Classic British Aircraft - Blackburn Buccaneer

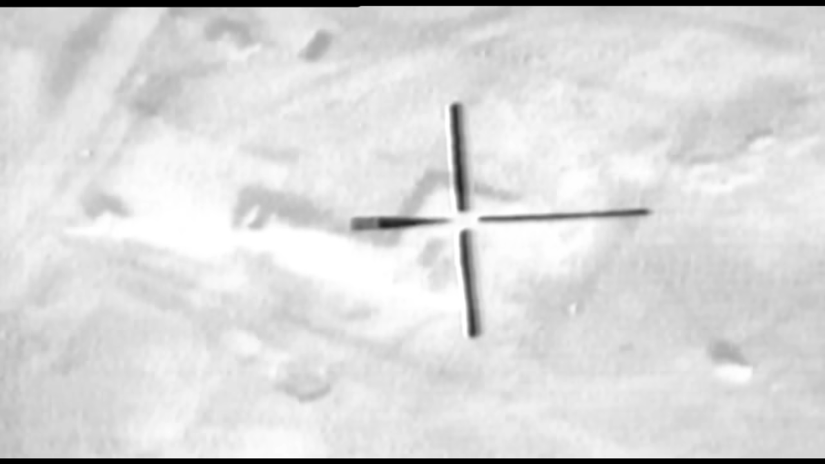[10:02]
The only time the Buccaneer has actually been used in combat was using the Pave Spike laser designator pod to designate bombs delivered
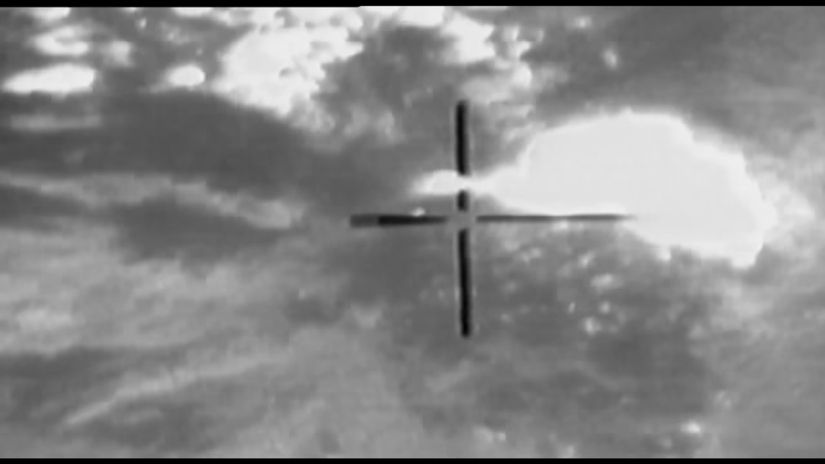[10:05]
by Tornadoes in the first Gulf War in 1991. And in fact, towards the end of that war, the Buccaneer was able to deliver its own laser-guided bombs,
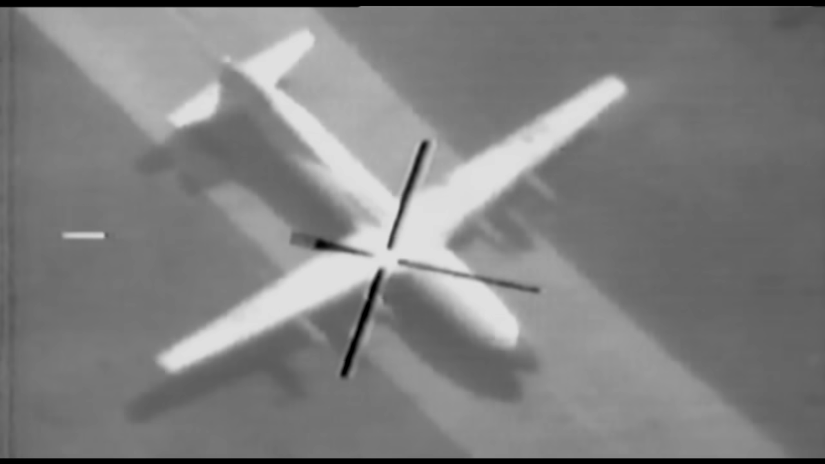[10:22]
the ground during the Gulf War when a laser-designated bomb went straight through a Cub aircraft taxiing on an Iraqi airfield.
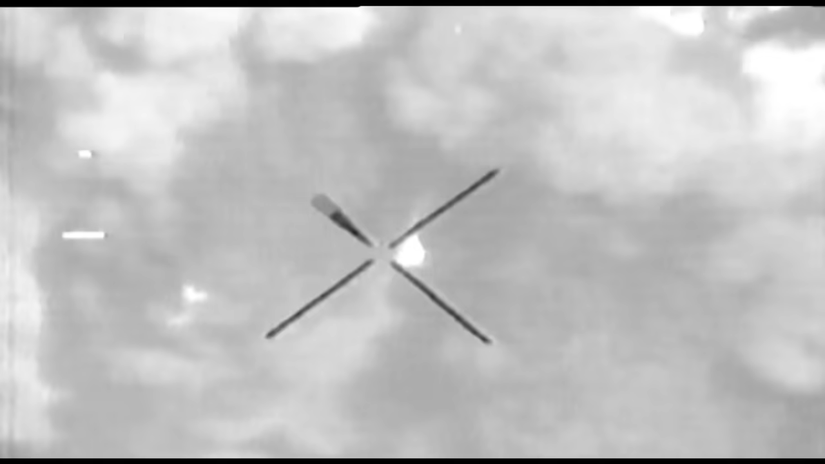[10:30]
We were fortunate to have an airplane that, though it had been designed for low-level operations, performed extremely well at medium level.